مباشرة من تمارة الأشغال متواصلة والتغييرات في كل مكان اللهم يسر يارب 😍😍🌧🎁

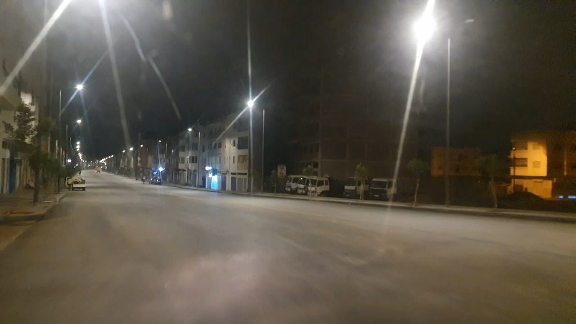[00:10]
السلام عليكم ورحمة الله وبركاته مشاهدينا الكرام. تبارك الرحمن، شارع من شوارع مدينة تمارا يرى النور بعد نهاية عملية الإسفلت الأخيرة واللي كانت اليوم بنهار.
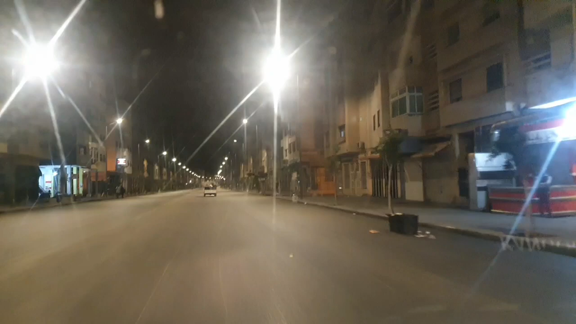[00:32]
فكنشوف صورة جميلة جدا في انتظار إن شاء الله تشوير طرقين، نشوف الخط الأبيض، نشوفوا البلايك اللي غيداروا. فصراحة امر يثلج الصدر. كنشوفو هنا تبارك الله شارع عملاق تبارك الله، نقدروا نبلاصيو السيارات في اليمين واليسار ويمشيو لنا جوج السيارات ويجيو لنا جوج ديال السيارات. شارع كبير.
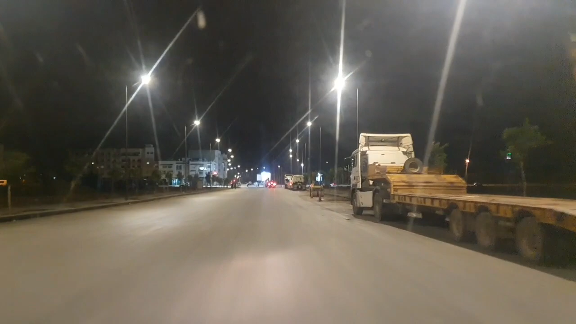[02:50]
فعمليه الاسفلت غادي تستمر ان شاء الله الى حدود هذه النقطه، هذه تقاطع مع شارع محمد الخامس.
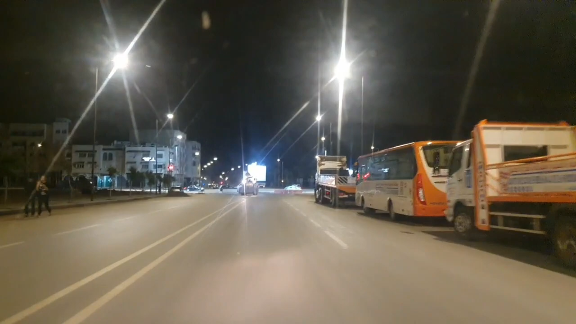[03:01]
كما كتوضح الصوره الاشغال مستمره في هذه الليله هذا،